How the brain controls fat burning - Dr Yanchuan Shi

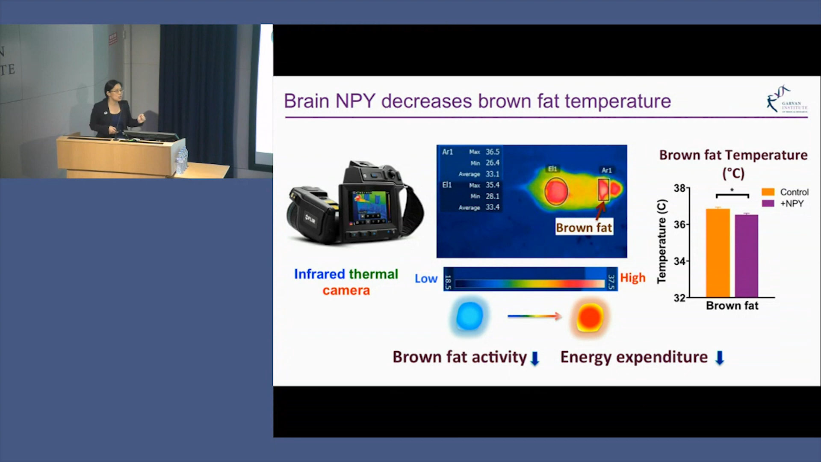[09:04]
Less energy is burned by the brown adipal tissue. Therefore, energy expenditure is decreased. Okay, so it's very kind of simple.
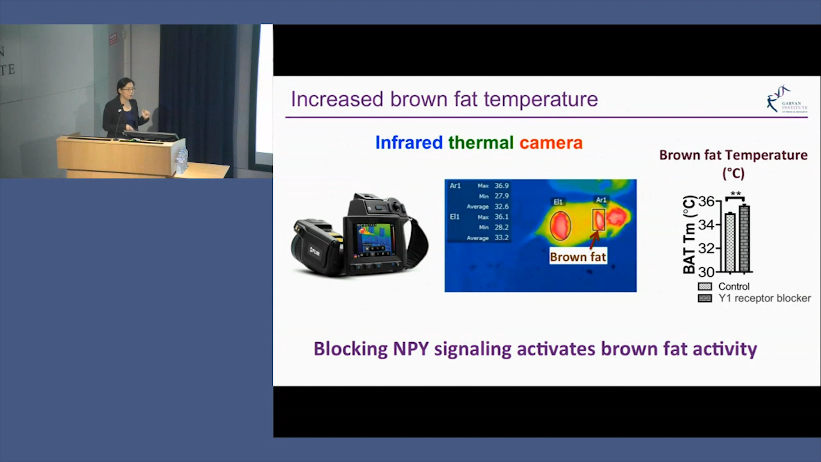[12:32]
And indicating that blocking NPY signaling activates brown fat activity, more energy is burned off to the environment. So I have shown you that, you know, the NPY,